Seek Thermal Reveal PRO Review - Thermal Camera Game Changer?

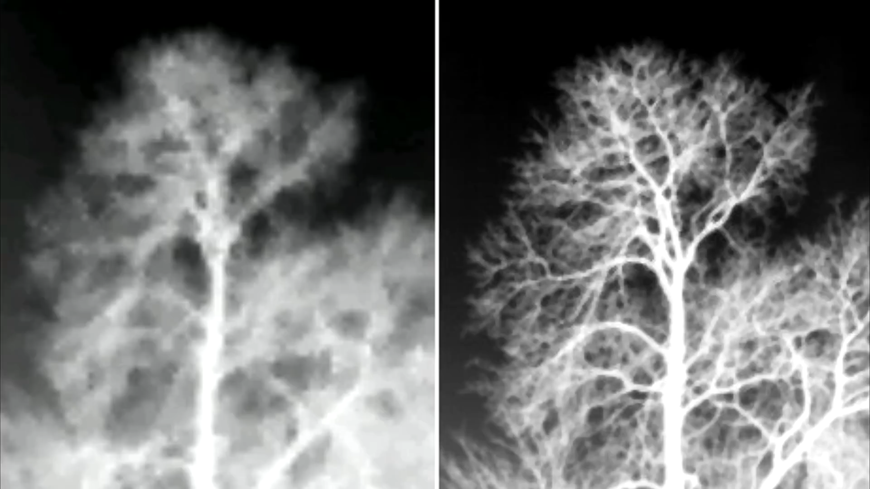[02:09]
This one has almost 77,000 pixels. The difference that makes an image quality is incredible.
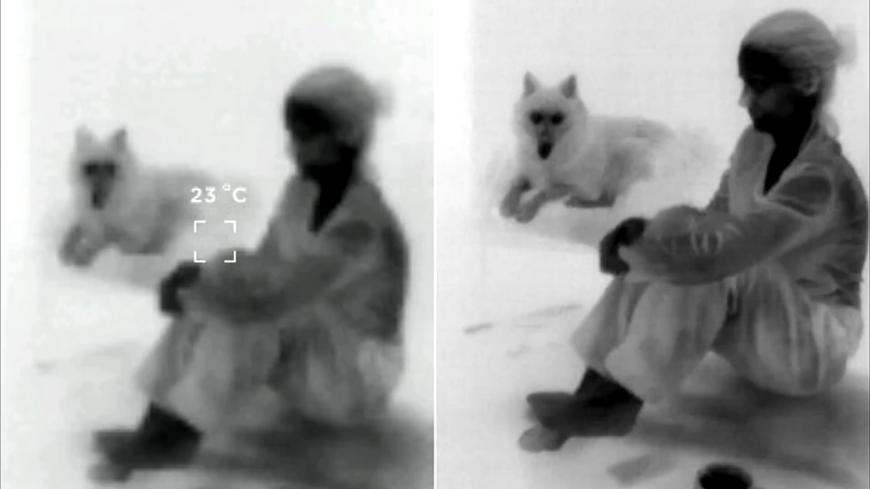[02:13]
On screen: spot 23°C
On the left is the old model, and on the right is the new Pro.
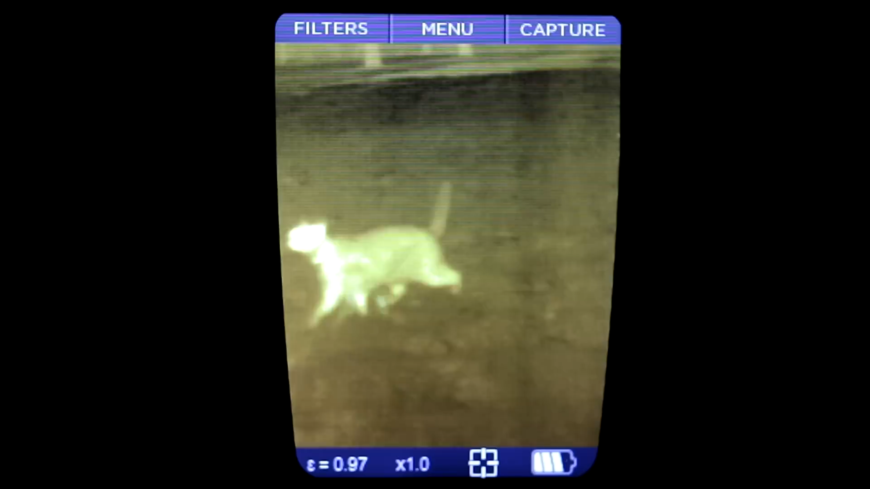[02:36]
Because now you get a much clearer picture when you're dealing with moving targets, or if you happen to be moving yourself.
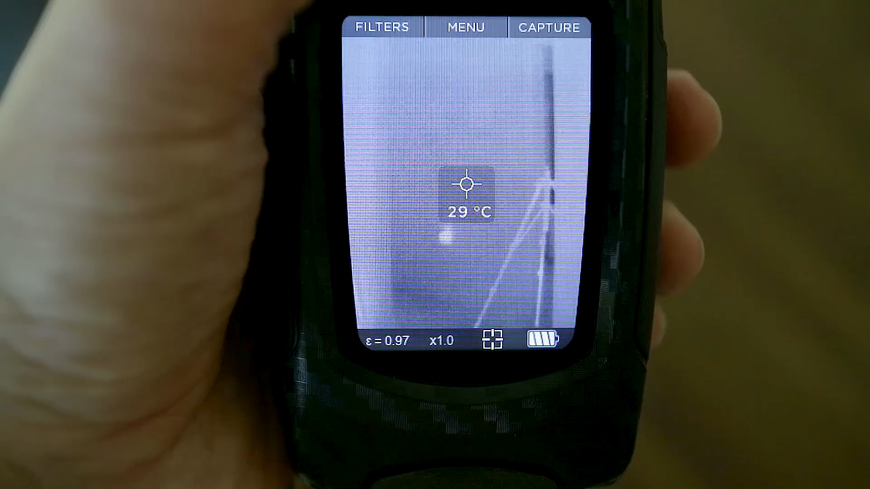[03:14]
On screen: spot 29°C
If you want to get a closer look at a distant subject, you can zoom in up to four times in increments of 0.1.
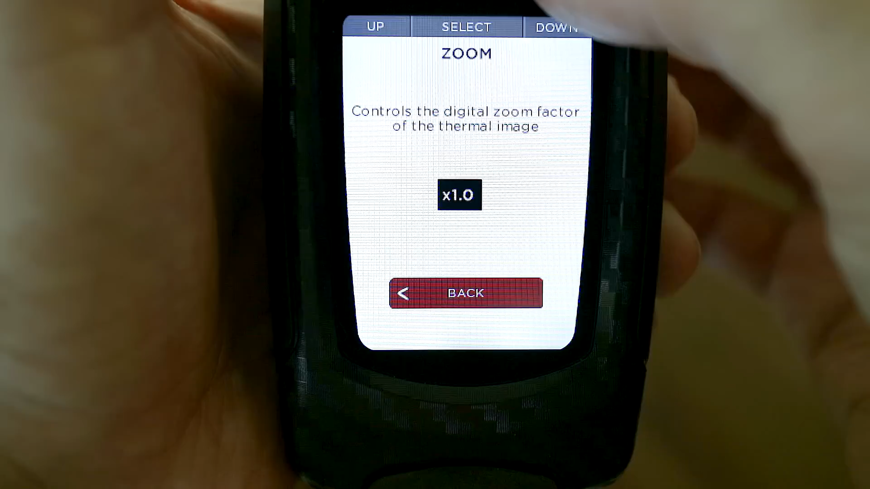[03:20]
And while I appreciate being offered this level of precision and control,
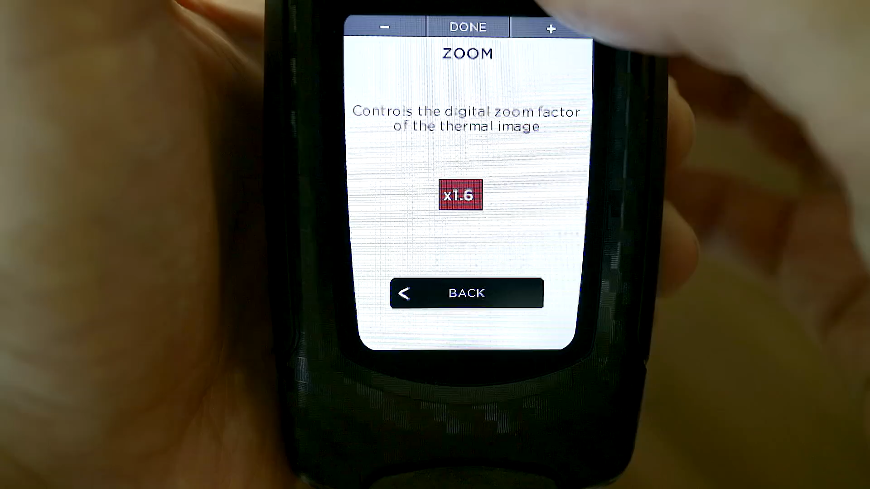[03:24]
in practice it just feels like a lot of work to get to the zoom level I want.
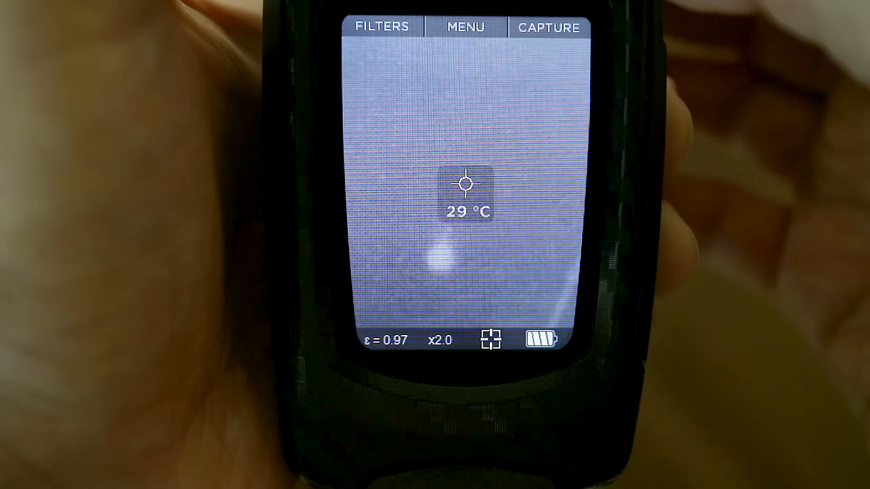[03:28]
On screen: spot 29°C
I think just four zoom increments would be a better way to go.
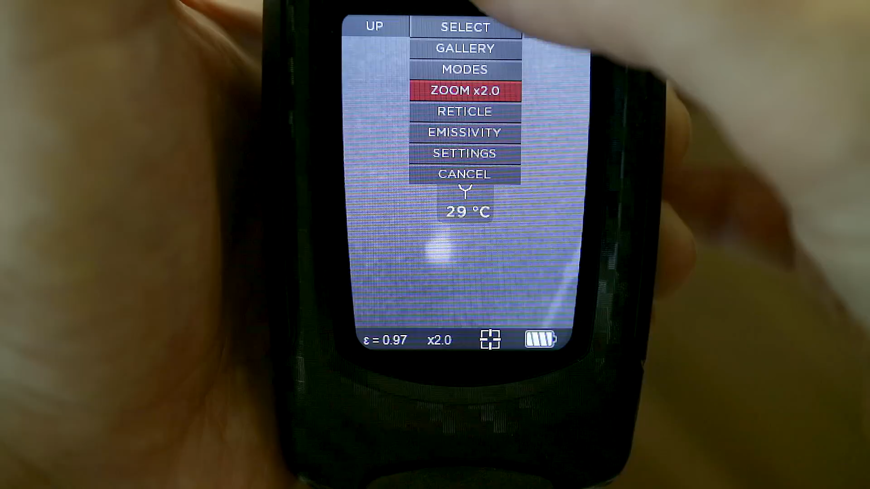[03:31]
On screen: spot 29°C
Like a simple 1234 would be a whole lot faster.
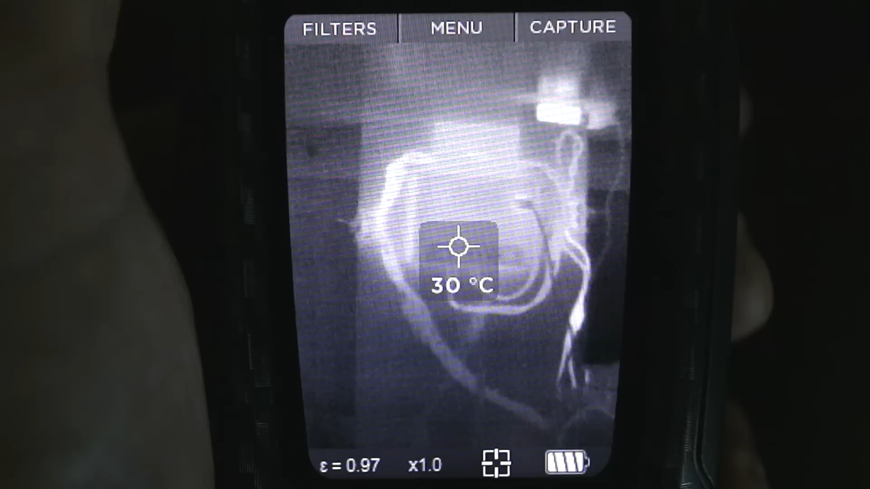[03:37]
On screen: spot 30°C
The Pro offers three modes of operation. Normal, full frame, and span and level.
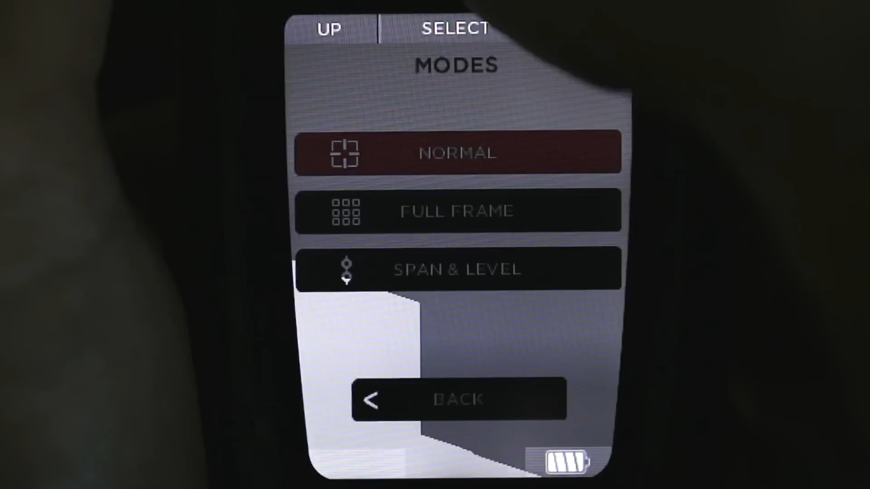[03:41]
Normal is the most simple and gives the fastest, smoothest frame rate.
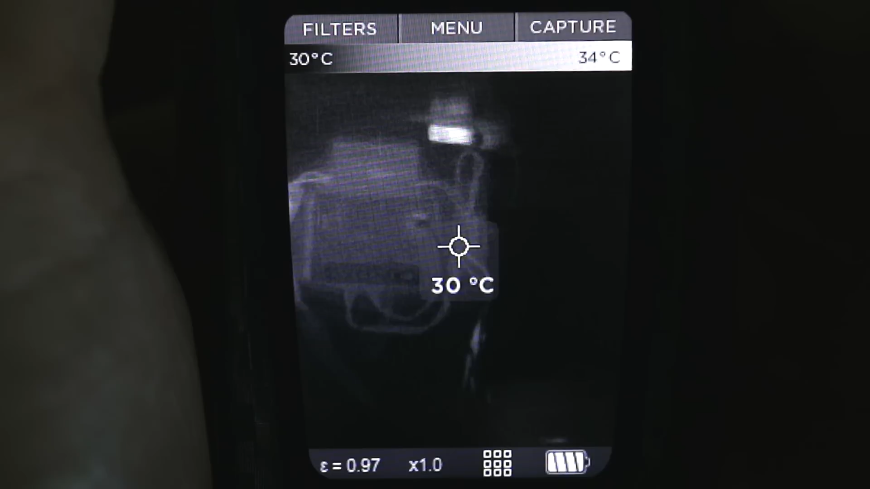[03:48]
On screen: spot 30°C
Full frame mode is slower, but it captures more thermal detail and will be more useful for professionals who need more precise data for thermal inspections.
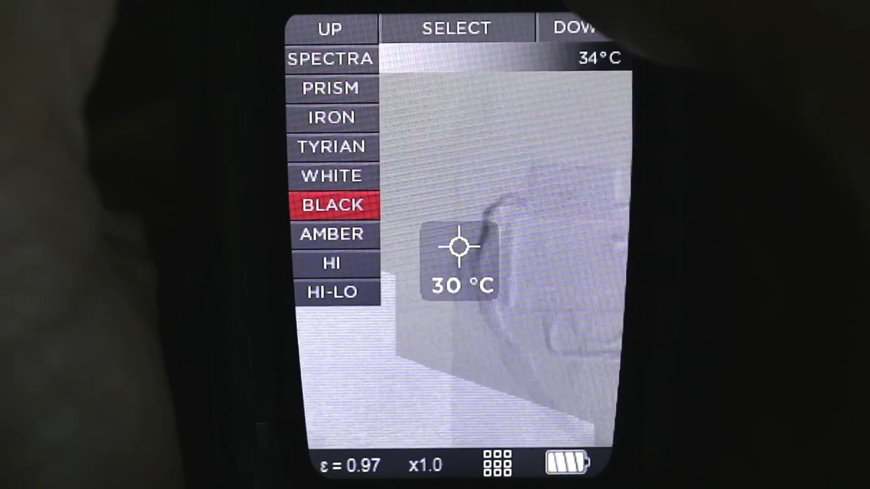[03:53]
On screen: spot 30°C
It also gives you a temperature range across the top so you know the lowest and the highest temperatures in any given scene.
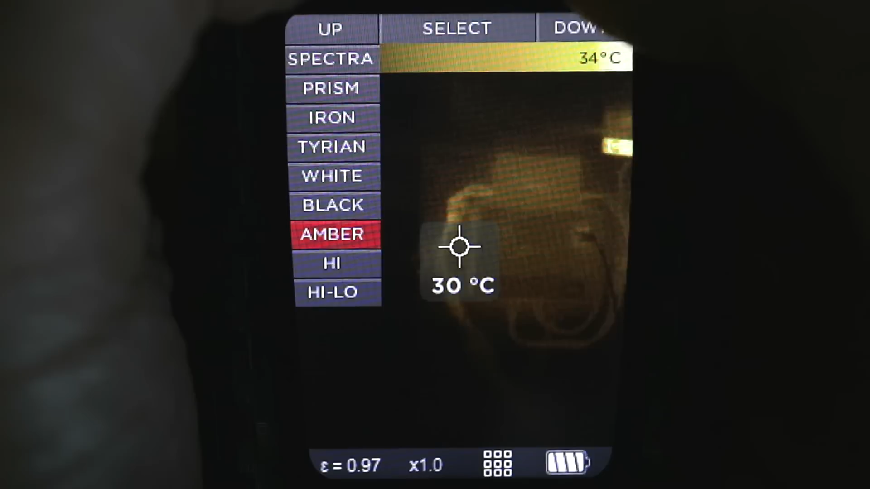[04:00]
On screen: spot 30°C
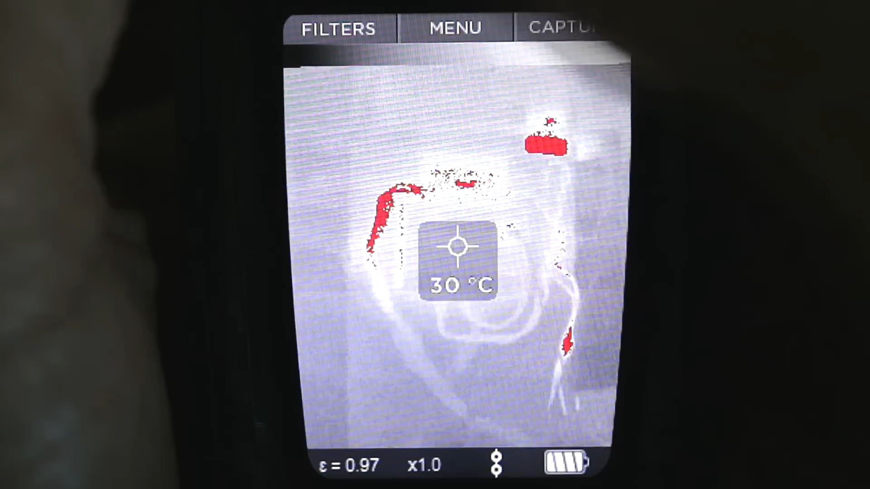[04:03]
On screen: spot 30°C
The span and level mode is similar but also offers something quite sophisticated. It lets you display areas of interest while filtering out everything else.
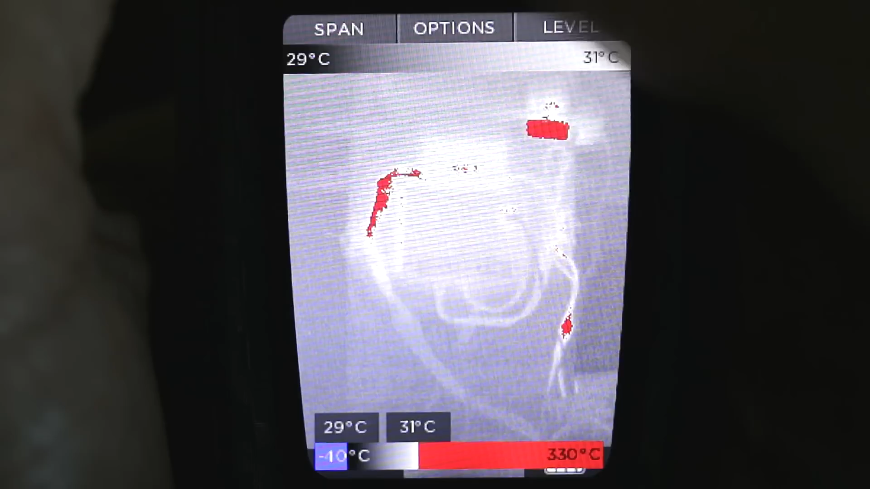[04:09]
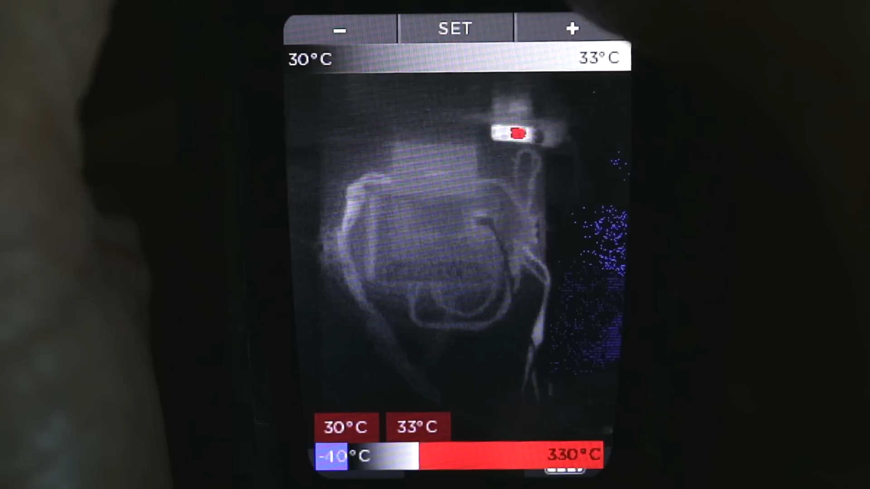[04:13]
So, say you're looking at an electrical system and you want to see only objects that are hotter than a certain temperature.
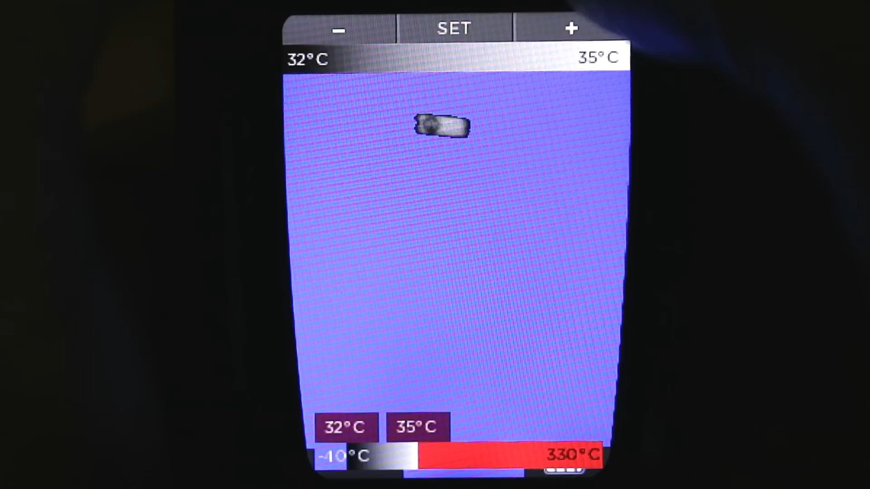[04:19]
You dial in the temperature you want at the bottom of the screen and you'll only see objects that are hotter than that temperature.
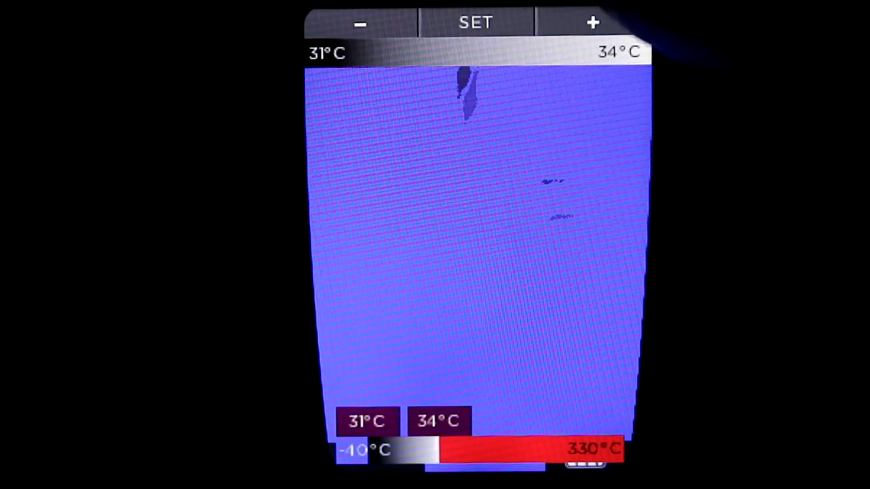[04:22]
That's going to be really useful for some people. Another big upgrade is that the emissivity can now be adjusted.